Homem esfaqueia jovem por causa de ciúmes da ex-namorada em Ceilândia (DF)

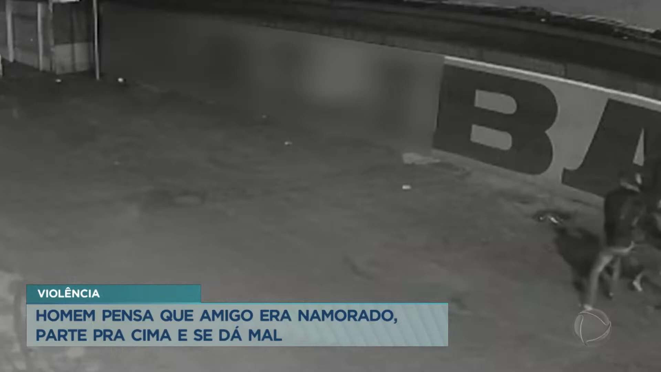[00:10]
O ex-companheiro achou que ele era o novo namorado dela. Com ciúmes, o ex foi tirar a satisfação e acabou levando uma facada do homem.
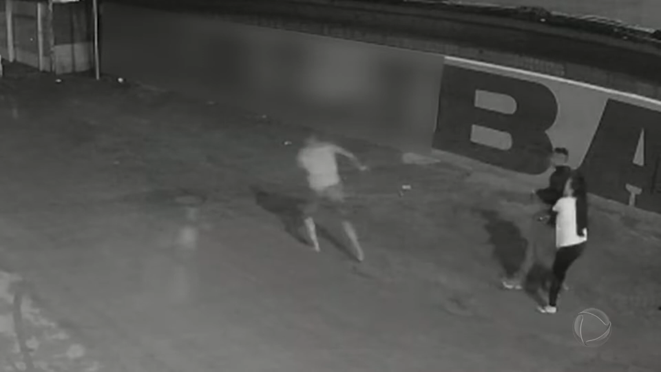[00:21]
Agora o agressor está preso e vai responder por tentativa de homicídio.
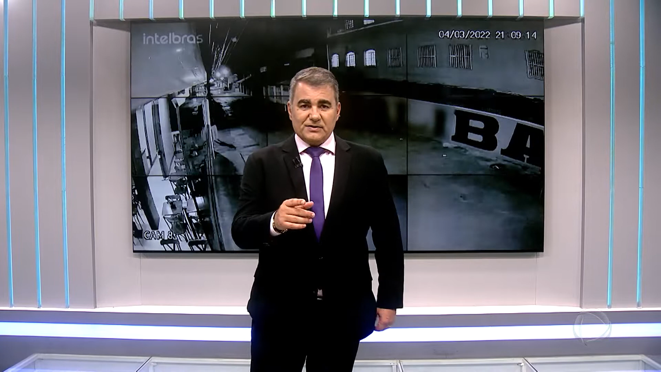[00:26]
A reportagem é dele, o repórter do povo.
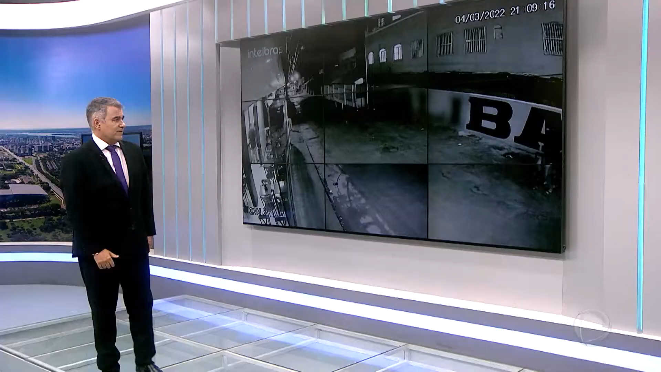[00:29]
Tatuzinho.
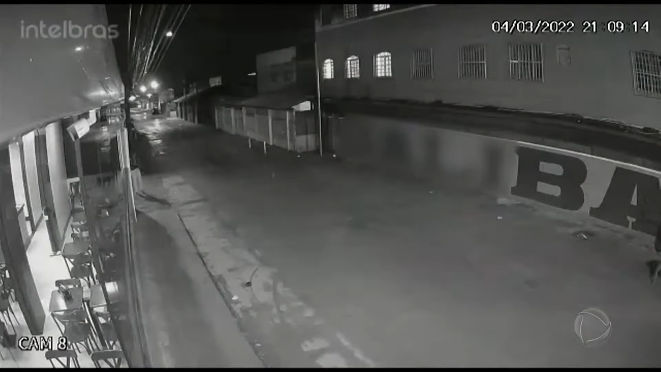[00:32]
Nas imagens de câmeras de segurança da rua, o relógio marca pouco mais das 9 horas da noite, do dia 4 de março deste ano.
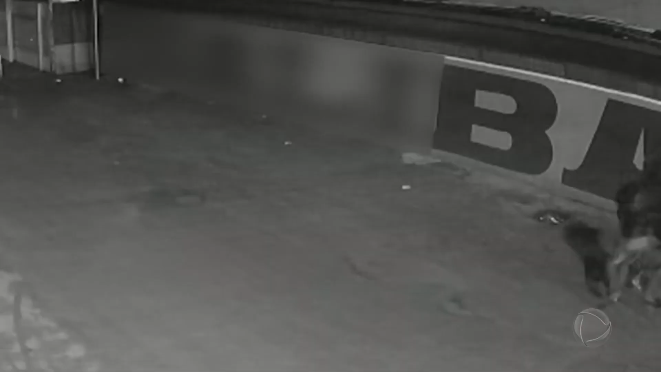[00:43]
Repare que um homem desfere golpes de faca do outro. As imagens são fortes, por isso congelamos o momento. No meio da confusão, uma mulher tenta conter a agressão, até que a vítima consegue fugir dos golpes correndo. Essas imagens que vocês acabaram de ver,
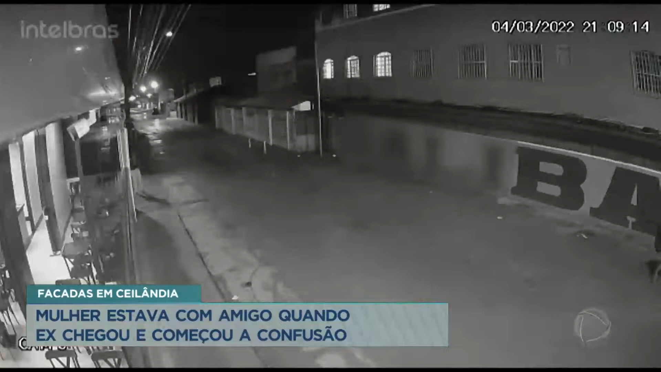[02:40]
Pelas imagens, é nítido ver o jovem de 20 anos, que foi afrontado pela vítima de 29 anos, segundo informações, dando diversos golpes nesse homem.